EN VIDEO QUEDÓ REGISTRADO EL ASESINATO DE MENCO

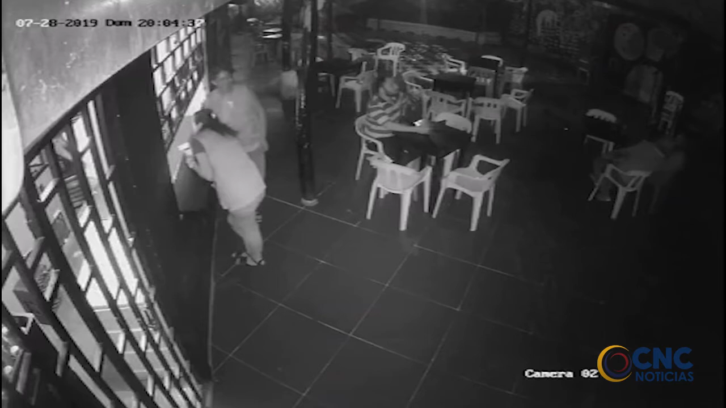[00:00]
En video quedó registrado el asesinato del administrador de una finca en el municipio de Astrea, el cual fue ultimado de cinco impactos con arma de fuego.